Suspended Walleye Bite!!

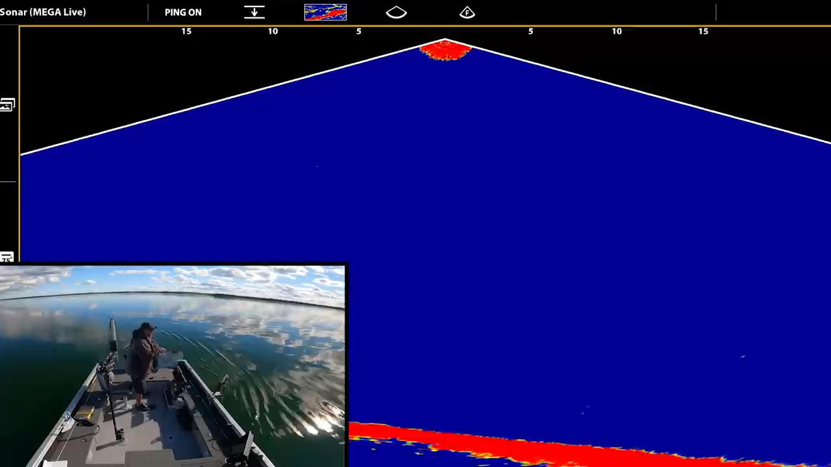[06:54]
Oh, oh, oh, oh, oh. Oh, it just rattled it right there. I wasn't on the screen when I caught it, but I did see the fish. And what is it? It's a walleye.
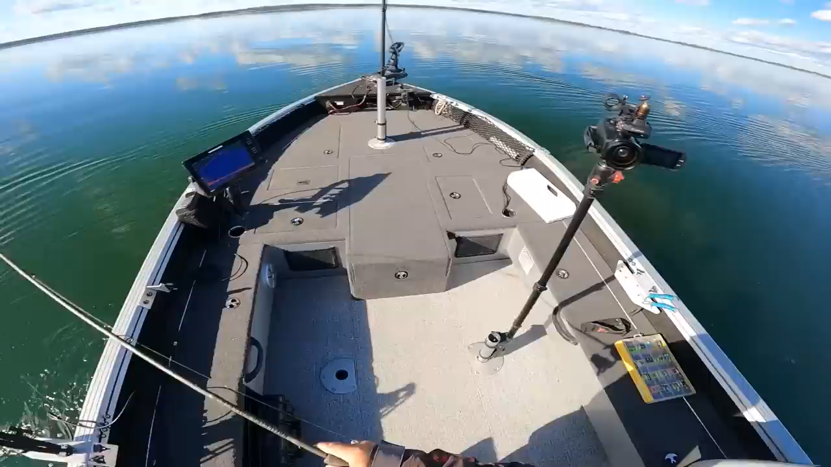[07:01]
Man, those walleye are suspending high. That's crazy. It's one thing it's really hard to do with regular sonar versus live sonar is target suspended fish like that. In this style anyway, obviously you could troll for them and whatnot for suspended fish, but really, really hard to target them sharpshooting.
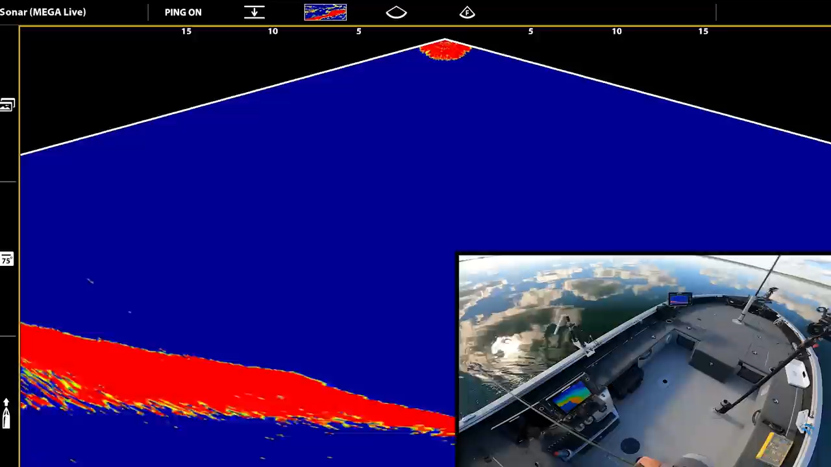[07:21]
Another suspended mark right here. Oh, look at that. Oh, come on.
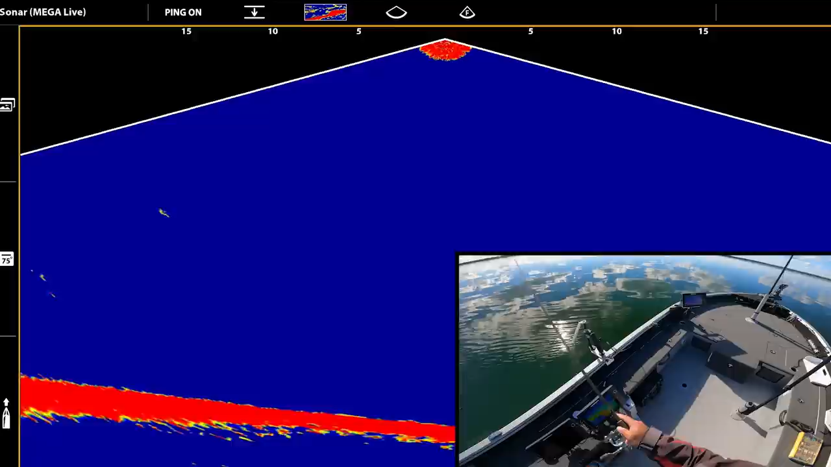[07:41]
I feel like a jigging a minnow would be better for the suspended fish, because this bait's meant to kind of pound into the bottom. It's working, obviously, but I still feel like if I threw on a jigging a minnow, it might even be better. Oh, what was that? Suspended fish. Oh, one right here too. Two of them. Two of them. There was some behind me, I think, too.
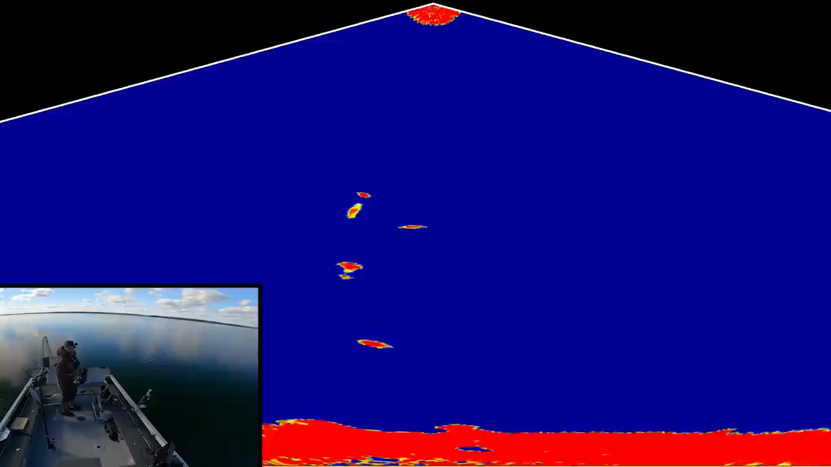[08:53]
I wonder if these are walleye or Ciscos. I'm thinking walleye. Ciscos are a little bit more darty usually. And it looks like a walleye too on the, let's see if I drop it all the way down the bottom, see if any fish follow it down. I think I need to get the jig and the minnow out here. Look at the suspended fish. This is insane. I'll probably have better luck getting these fish to eat off the bottom, I'm sure. With this style of bait anyway.
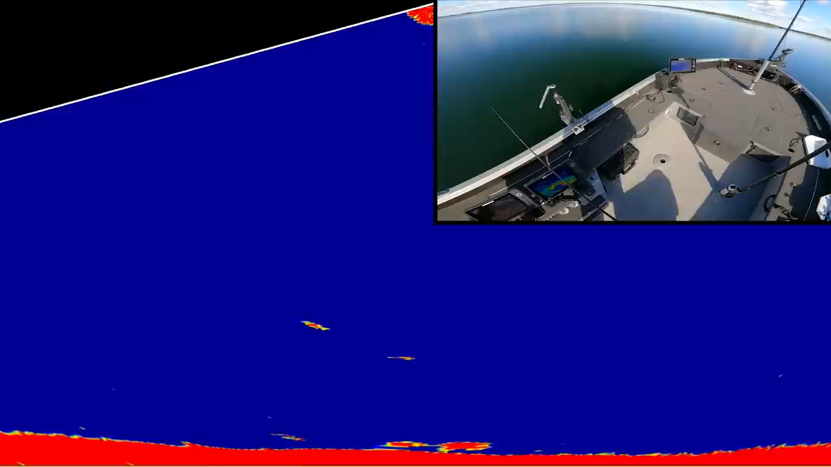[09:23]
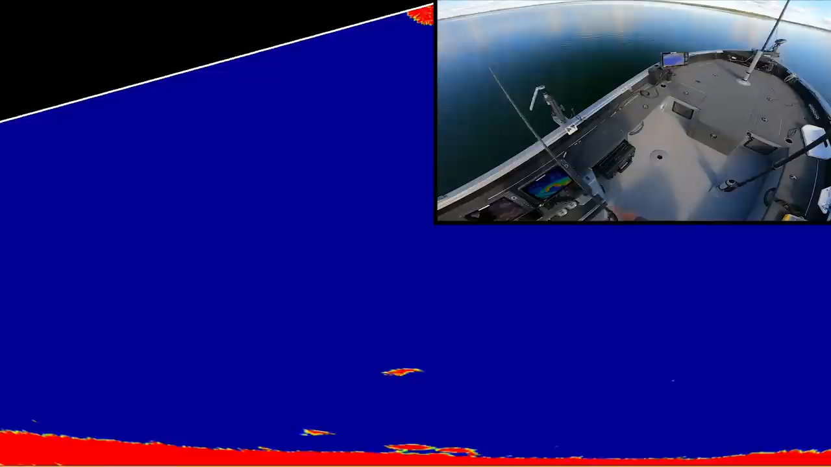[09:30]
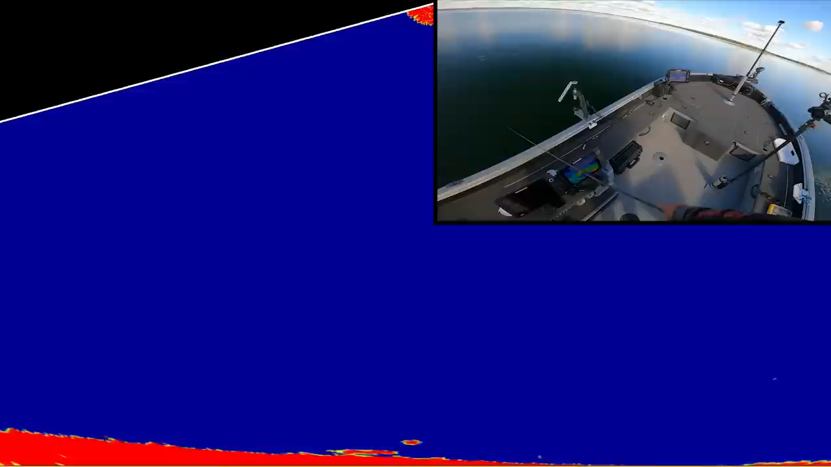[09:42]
There we go. Got one of them to eat finally.
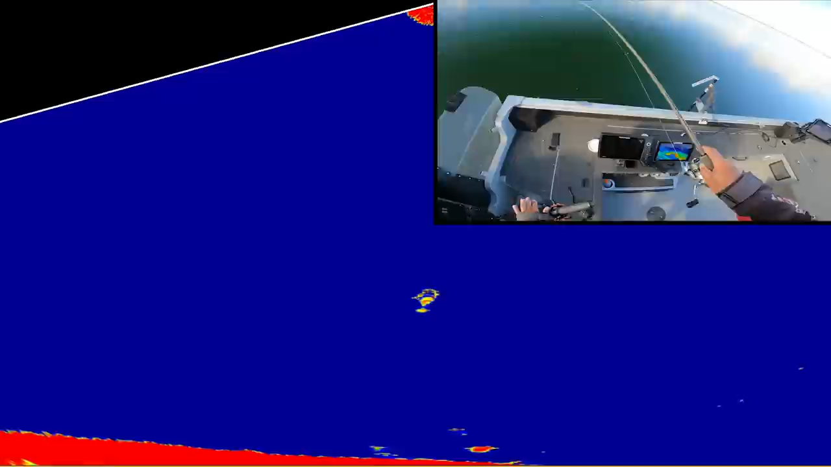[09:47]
Right off the bottom. Feels a little bit better maybe too. There were some nicer fish mixed in there. This one doesn't feel bad at all.
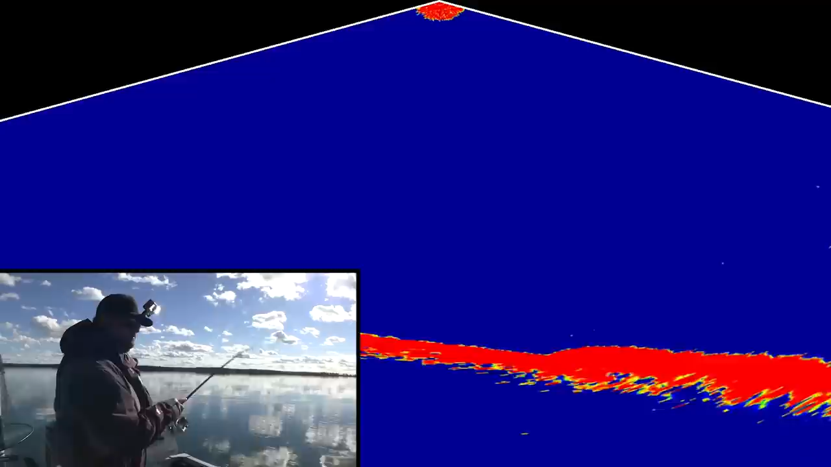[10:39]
Oh, look at this. I was about to put the reel up. The suspended mark just charged right in. Bumped it. Smaller fish. Acted more like a Cisco, I'd say.
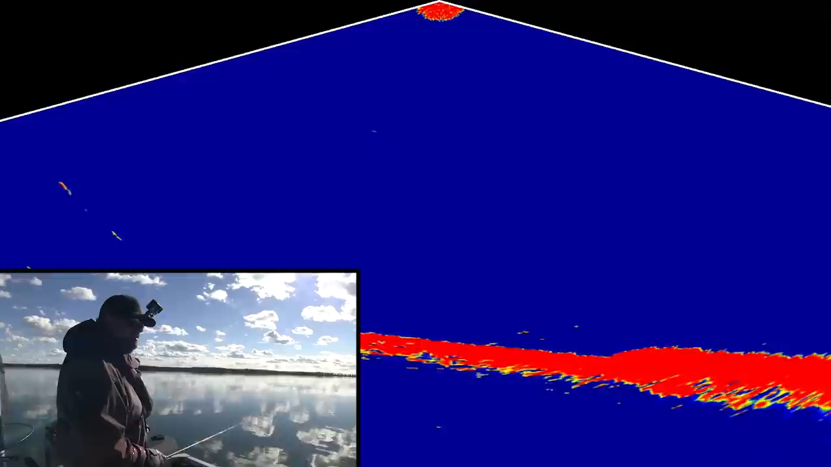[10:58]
Yeah. Very Cisco-like. And smaller. There we go. I bet you it's going to be a Cisco.
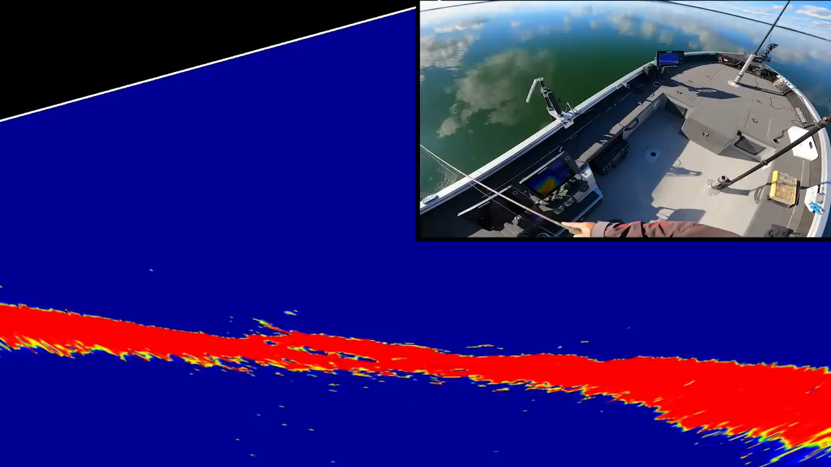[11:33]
Looks like a nice fish on the bottom. Oh, it chased him down. There we go. Wow. Oh, is there two down there? I don't know. Can't tell.
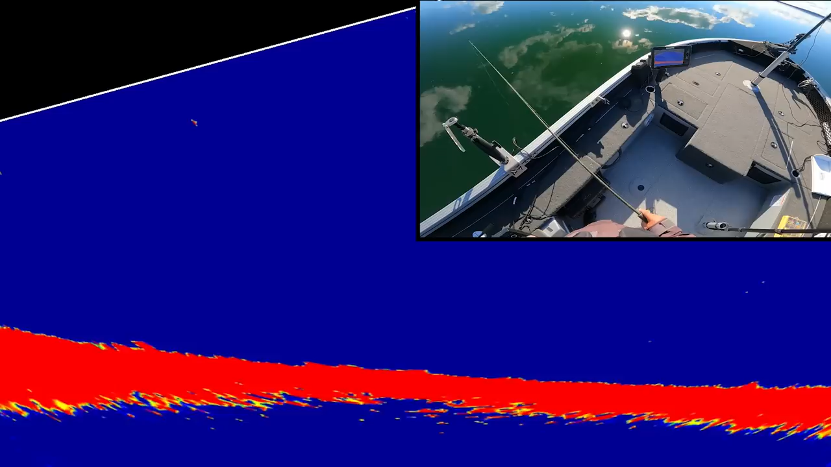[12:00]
Oh, here we go. Here we go. Suspended like 5 feet below the boat only. Okay. Okay, got to his level.
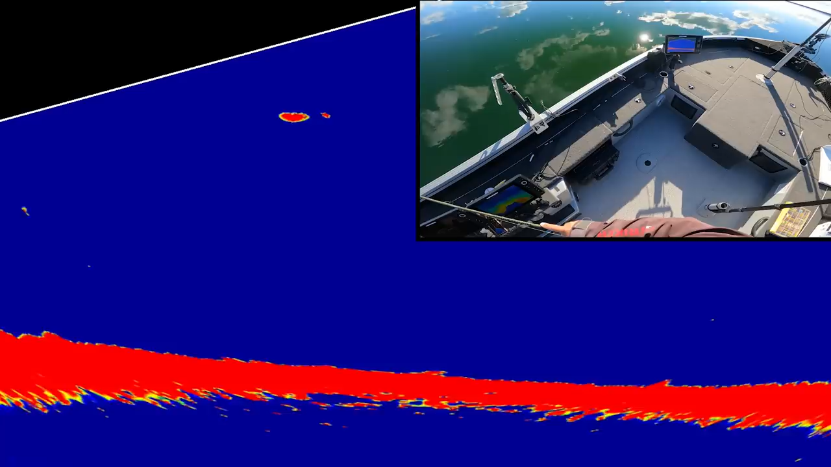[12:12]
Nice, unreal. Just below the boat, like 5 feet. Look at that.
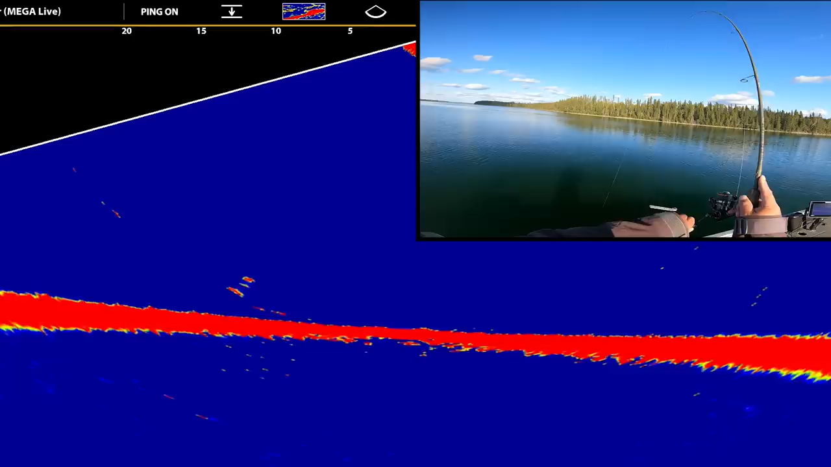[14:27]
he just tapped it, but he didn't hold on. There we go, that time he did. I'm glad I didn't set the hook the first time because he just kind of tapped it lightly. Murphy's Law, right?
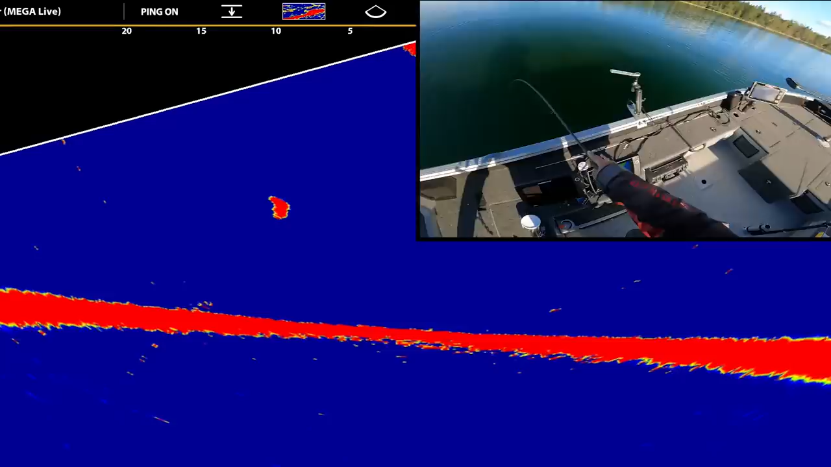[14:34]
Go to a new spot and all of a sudden the fish aren't really suspending here anymore. Ooh, what do we got here?